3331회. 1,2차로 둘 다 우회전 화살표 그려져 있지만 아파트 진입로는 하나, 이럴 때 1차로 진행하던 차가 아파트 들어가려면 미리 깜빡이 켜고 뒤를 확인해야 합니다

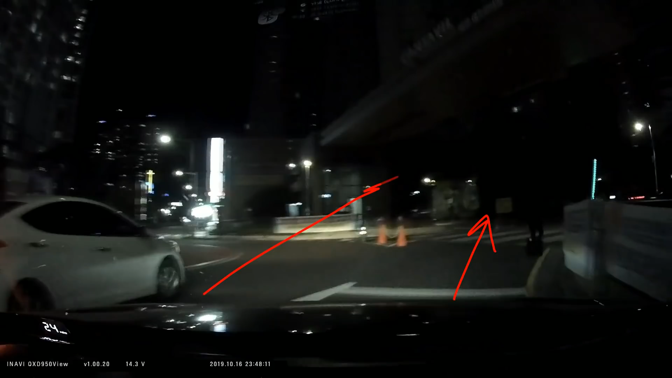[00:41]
여기서 그냥 똑바로 가게 되면 여기 이거 오뚜기 같은 걸 부딪치게 됩니다. 그러니까 이 차가 이렇게 들어오면서 정상적으로 지나가는 블박차를 때린 겁니다. 이럴 때 블박차한테 잘못 있을까요? 여기 보시죠? 여기에서 상대차가 암박에도 없이 그냥 들어오죠. 아파트 진입로는 하나인데요. 블박차는 잘못 있을까요?